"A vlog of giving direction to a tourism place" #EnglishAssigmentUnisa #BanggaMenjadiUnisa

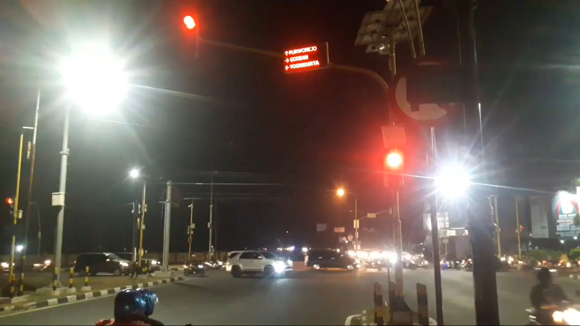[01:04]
Then, after being cleared the first trevish through lift to Yogyakarta
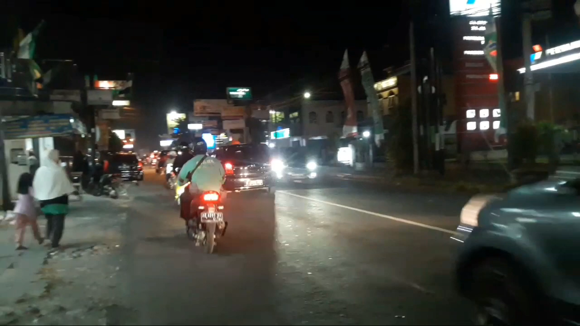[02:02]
700 meters you will find the second Pertamina on the right side of the road and three-hour direction to Malioboro, Ubu, and UNU
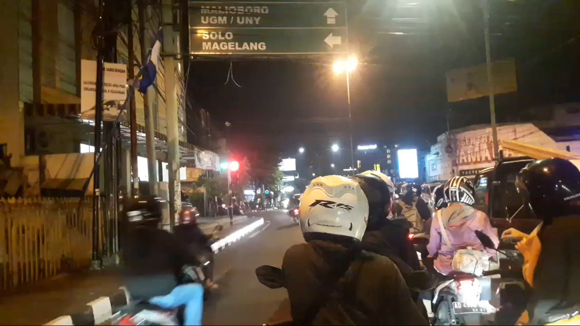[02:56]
and 300 meters in front of you is a monument of Yogyakarta